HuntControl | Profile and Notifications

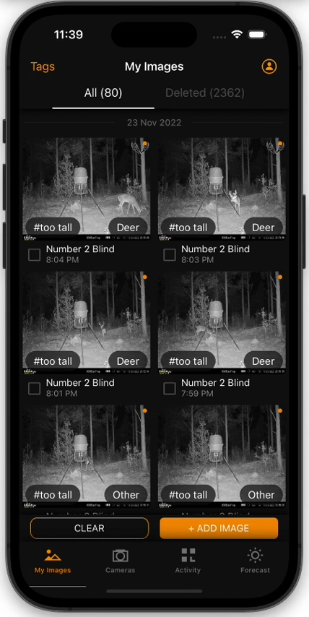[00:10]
On just about any screen of the app, you will see this icon up here at the top. And this icon looks like a little person. This is your profile icon.